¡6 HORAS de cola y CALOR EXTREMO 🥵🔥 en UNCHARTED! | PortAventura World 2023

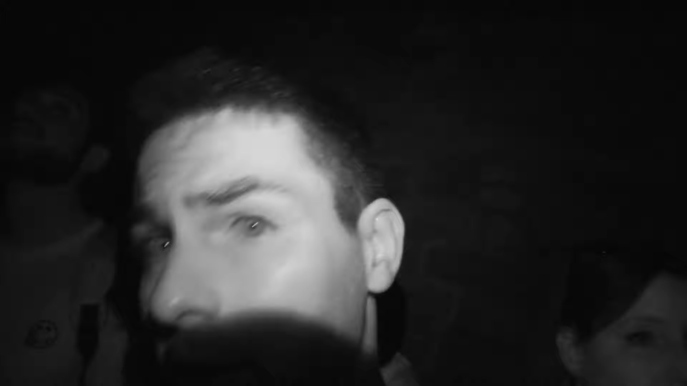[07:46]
mira, mira, ay, ay Todo esto que brilla es sudor